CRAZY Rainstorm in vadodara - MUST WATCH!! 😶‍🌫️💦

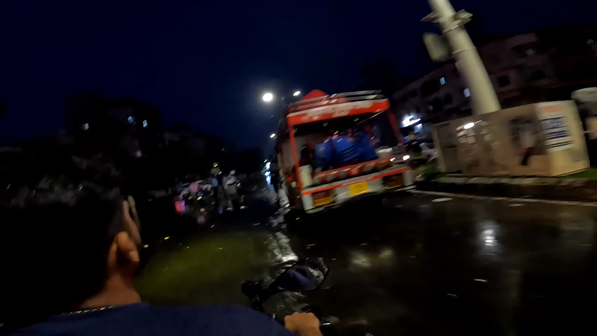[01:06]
वडोदरा फायर ये देख रहे हो, बाप रे मतलब इतना चलूंगा ध्यान रखना सीधा ले ले,
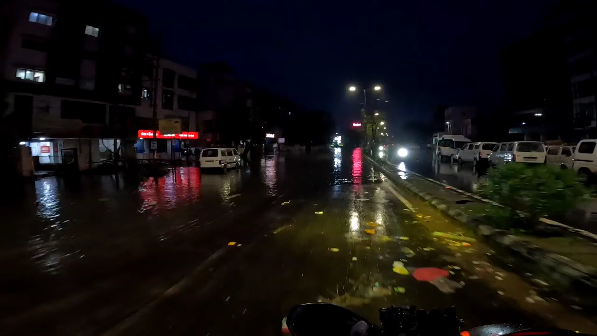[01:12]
इतना क्रेजी हो गया कि मतलब सब ये देखो भाई पानी
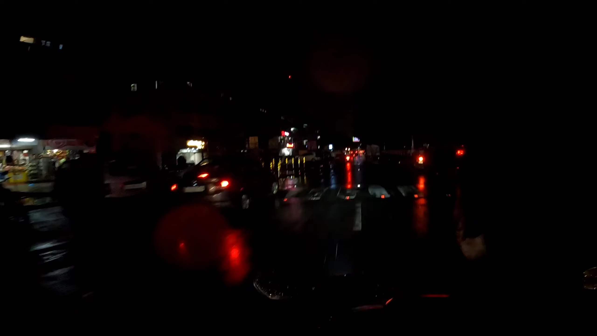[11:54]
तो हमने कहा कि गाड़ी से ज़्यादा पंगा नहीं लेने का, तो हम लोग इसी रास्ते से, क्लीन है पूरा, तो हम लोग इसी रास्ते से अभी घर की तरफ निकल रहे हैं।
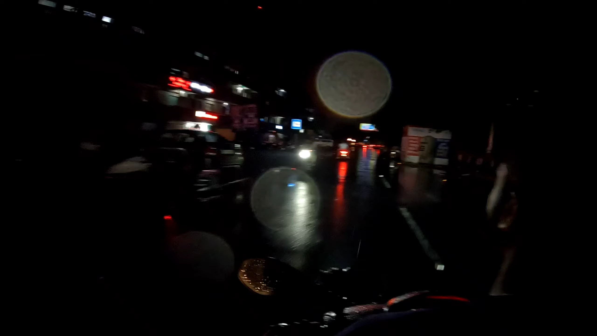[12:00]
ये बहुत शॉर्ट सा व्लॉग होने वाला है, कुछ काटा पिटी नहीं, सीधा रॉ का रॉ जाएगा। तो ये है अपना सरदार स्टेट, यहाँ पे पानी देखो भाई,
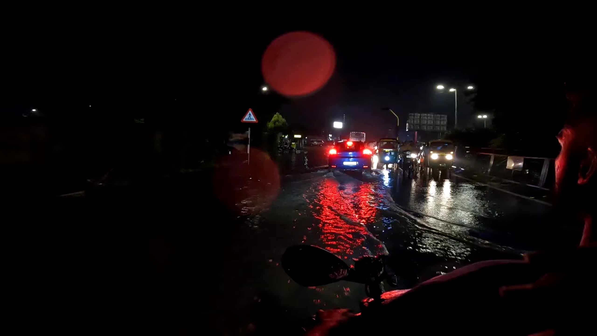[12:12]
डाइवर्जन इसलिए दे रखा है क्योंकि उस तरफ में ज़्यादा पानी भरता है, इधर कम। देख रहे हो आज सारी गाड़ियों के नंबर प्लेट है टूटी हुई मिलेंगी आपको, वो देखो उधर गाड़ियाँ अटकी पड़ी है जो कि लोग साइड साइड में रखे गए हुए हैं,